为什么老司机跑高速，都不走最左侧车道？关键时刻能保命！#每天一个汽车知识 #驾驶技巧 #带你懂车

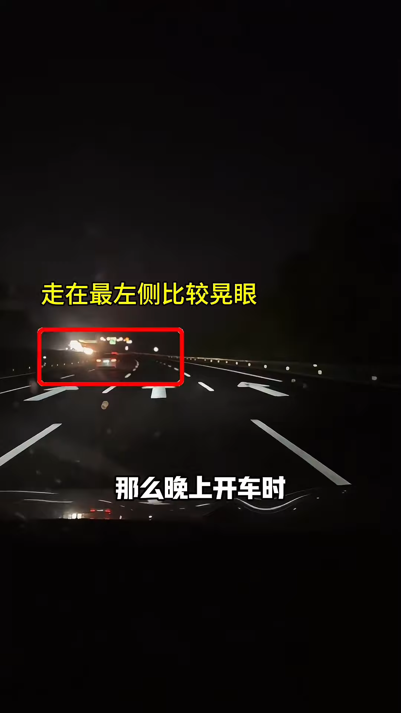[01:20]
那么晚上开车时对象车道的大灯会晃得咱们眼睛很不舒服这样发生事故的概率也会大大增加这就是为什么老司机都喜欢走在中间